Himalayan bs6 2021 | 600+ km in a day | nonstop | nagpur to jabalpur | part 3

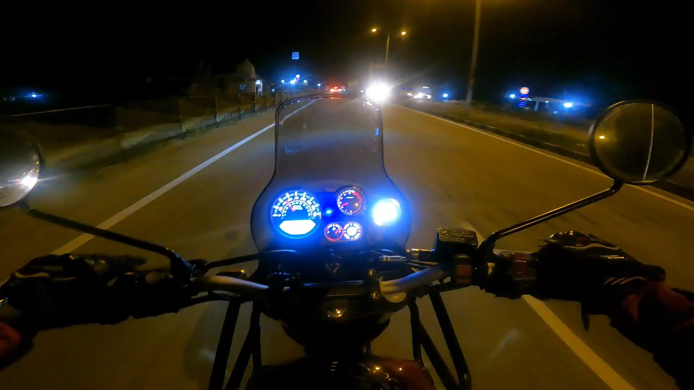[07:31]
ओ यहीं पे मिलेंगे यूडी भाई,
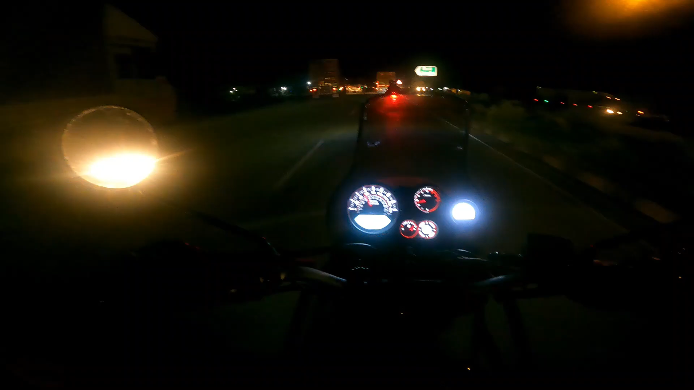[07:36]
की ट्रक है ना यहाँ हवासा के टोल पे, भाग रहे हैं सब ऐसा जैसे छुट्टी हुई हो स्कूल से।
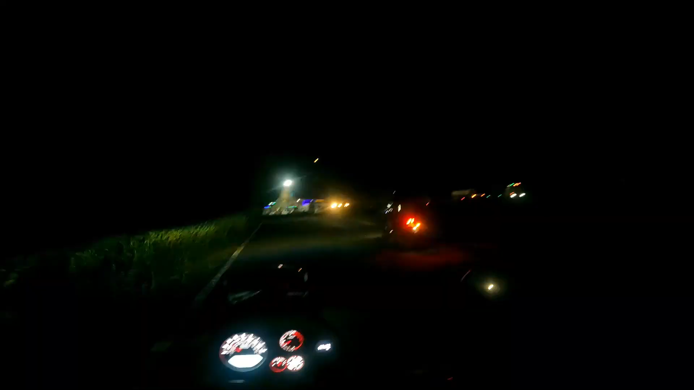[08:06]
अभी बज रहे हैं रात के 8, चाँद कितना सुंदर दिख रहा है,
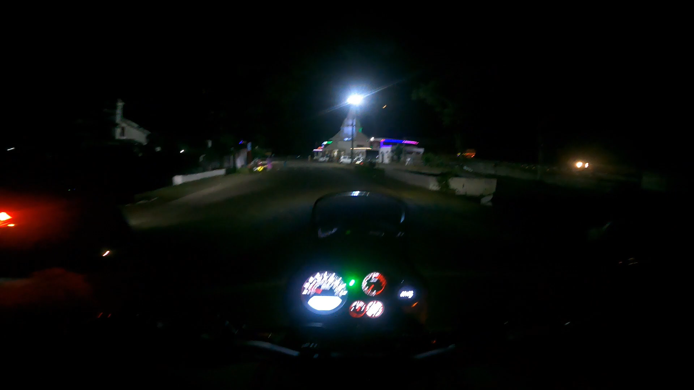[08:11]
बहुत ही ज़बरदस्त वो छुप गया मंदिर के पीछे।